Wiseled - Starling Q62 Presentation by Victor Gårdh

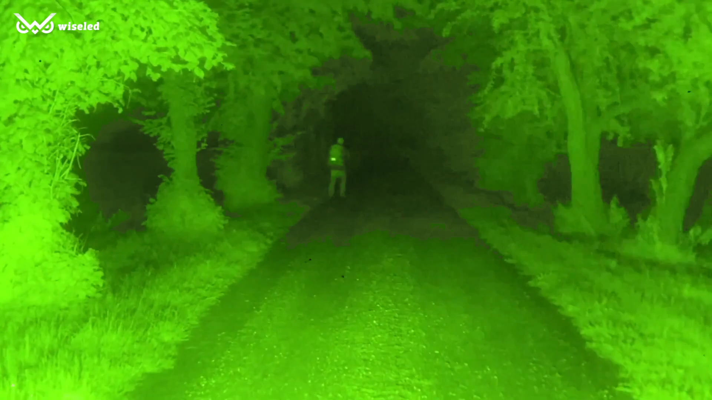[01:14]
and now security applications, Weislet has accumulated a very broad understanding of illumination capacities and their applications.
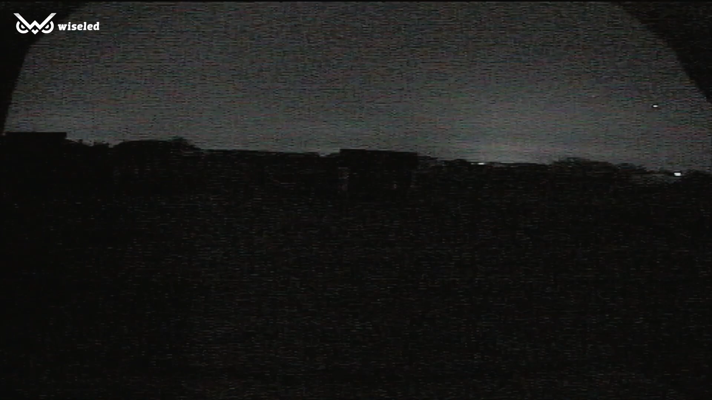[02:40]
A type of night vision camera allowing the troops to drive through the darkest hours without being seen. Weislet produces the infrared illumination to enhance the camera's image by giving it a sort of a headlight beam not visible to the human eye.
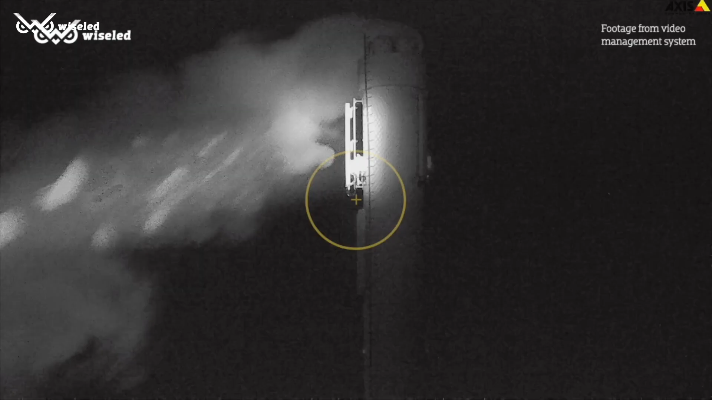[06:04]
A PTZ camera with IR light invisible to the human eye helped capture video during dark hours and does that incredibly well.